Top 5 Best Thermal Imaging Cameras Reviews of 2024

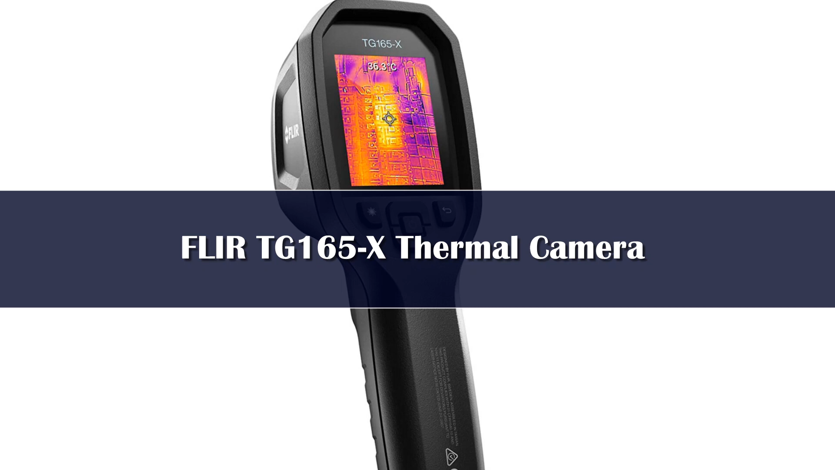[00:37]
unit stands the test of time with its trailblazing thermal imaging capabilities.
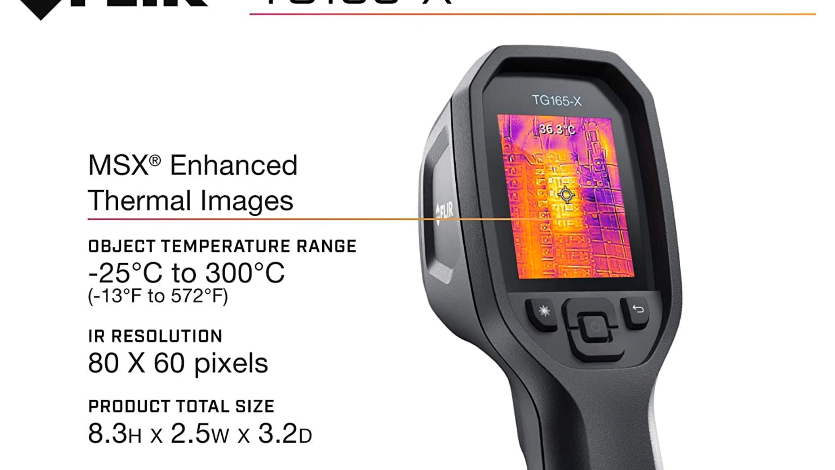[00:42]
Have an inside scoop of this thermal camera is its astounding features in the following sections and find out whether it's worth your consideration or not.
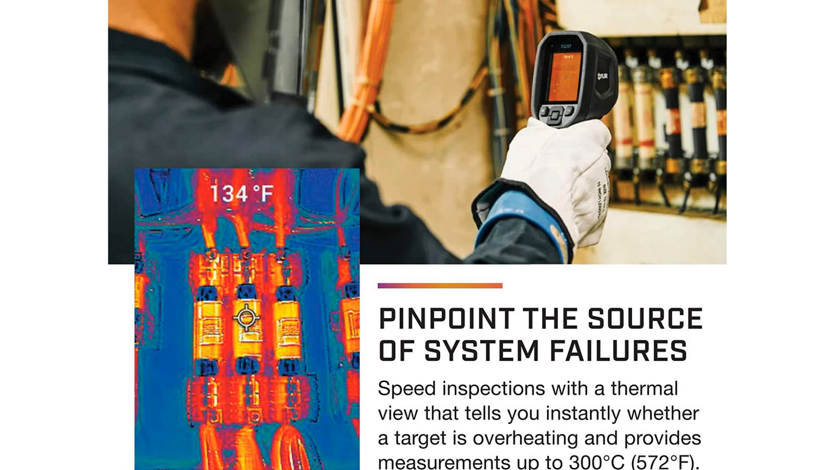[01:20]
On screen: spot 134°F
We're quite satisfied by the dual laser pointers that come equipped with this sophisticated device.
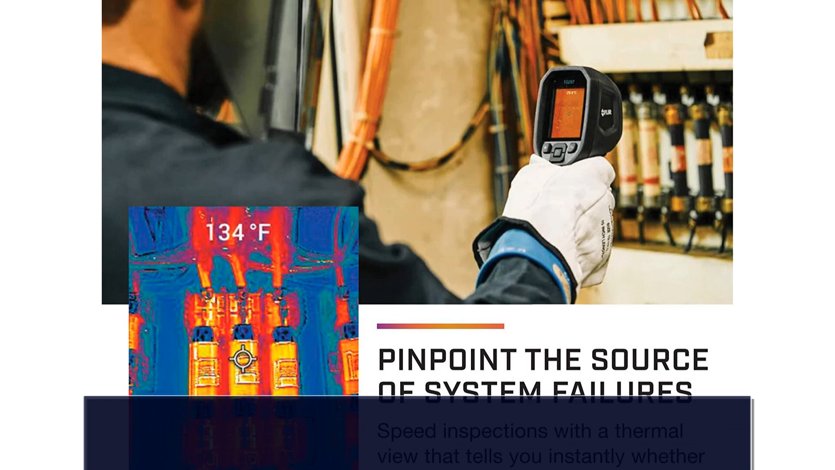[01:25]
On screen: spot 134°F
These pointers are well capable of measuring a wide temperature range between minus 13 degrees to 716 degree Fahrenheit.
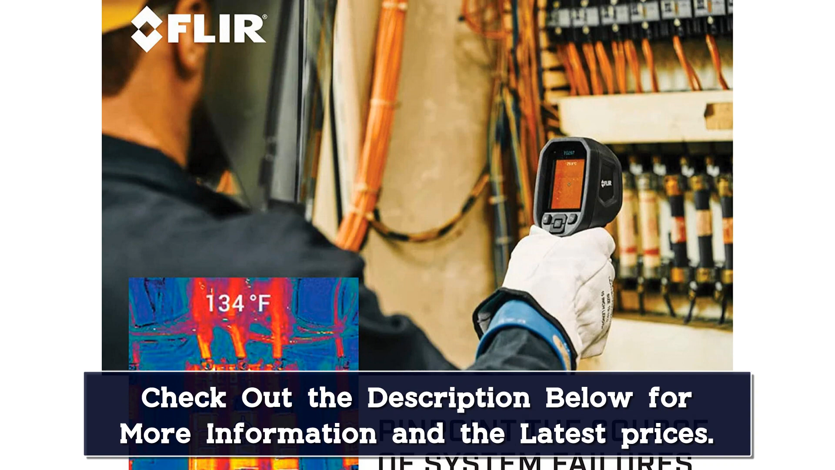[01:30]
On screen: spot 134°F
With such an impressive temperature range, you can easily use this thermal camera to test the extreme temperatures of heavy-duty factory equipment as well.
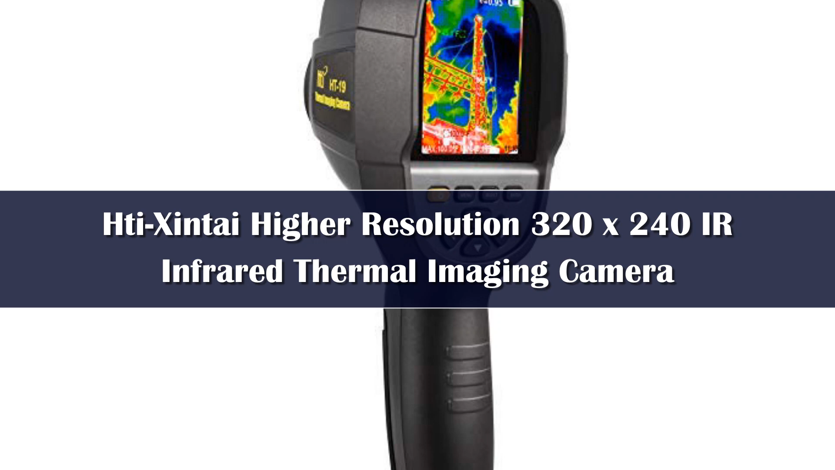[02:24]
240 resolution and a lower price point,
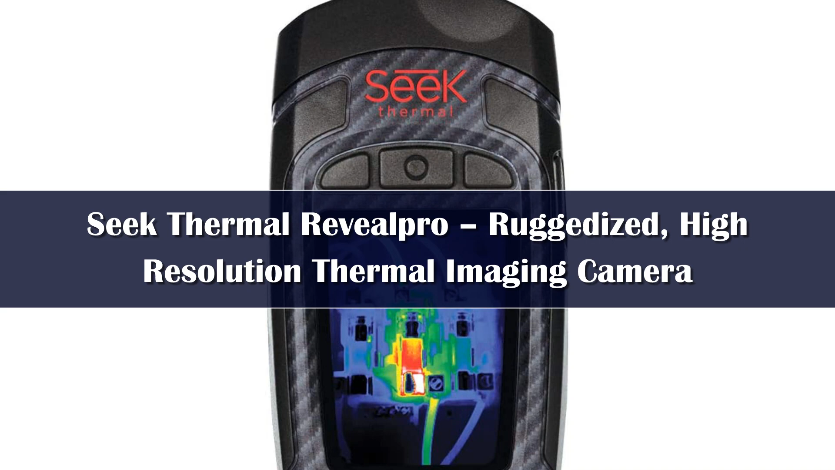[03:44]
With a high-powered resolution of 206 by 156 pixels, you'll be able to more accurately find hot or cold spots.
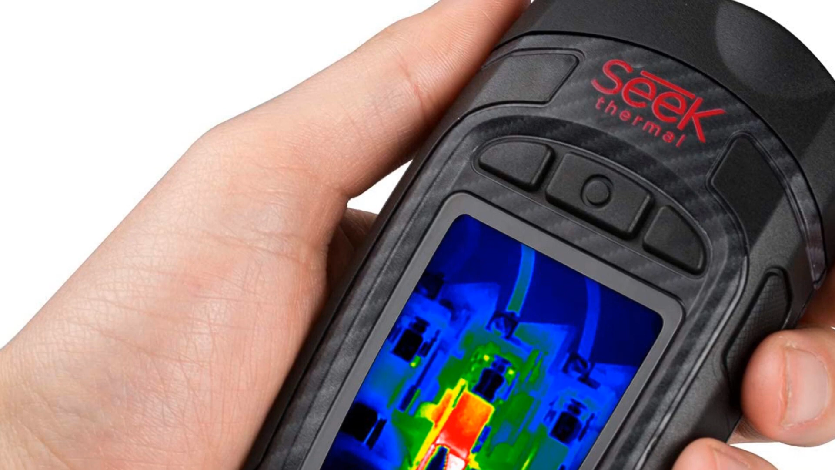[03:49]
The camera also offers an impressive temperature range of
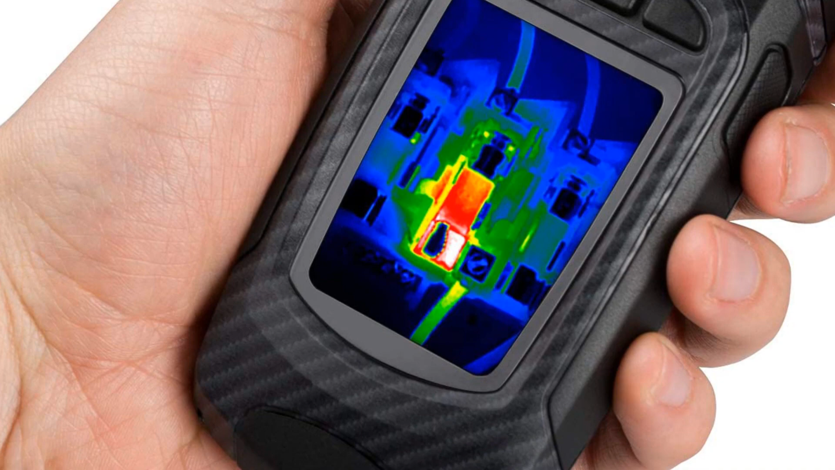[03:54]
minus 40 degrees Celsius to 330 degrees Celsius,
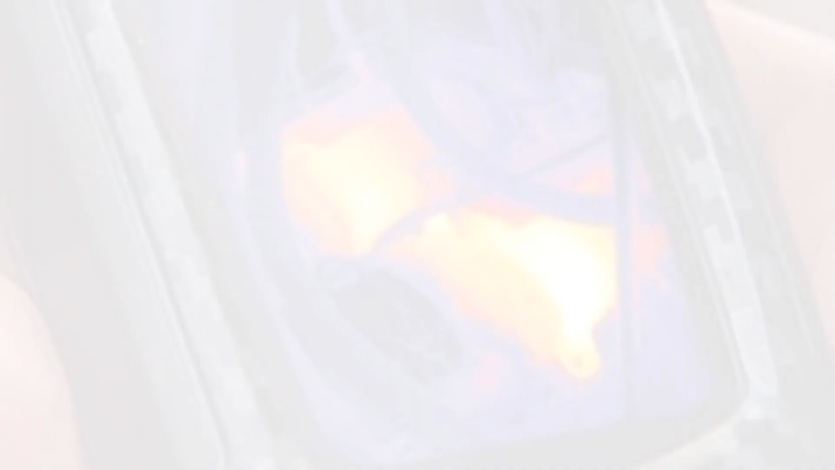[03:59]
making it an excellent choice for a wide range of different applications.
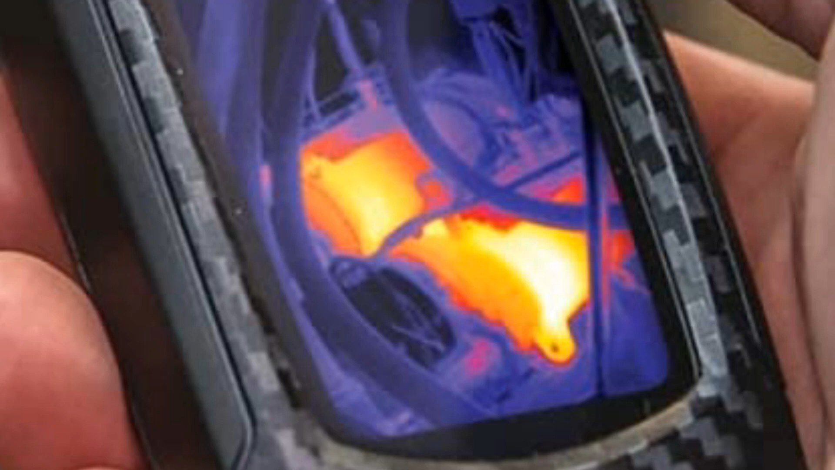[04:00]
We were also impressed with the range of the thermal image.
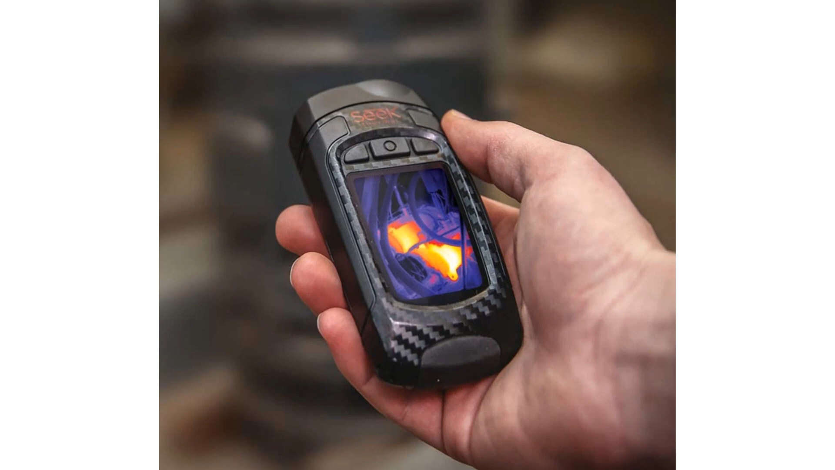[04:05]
You'll be able to detect cold and hot spots up to 500 yards away. Overall build quality on the Seek Thermal Reveal is also something worth noting.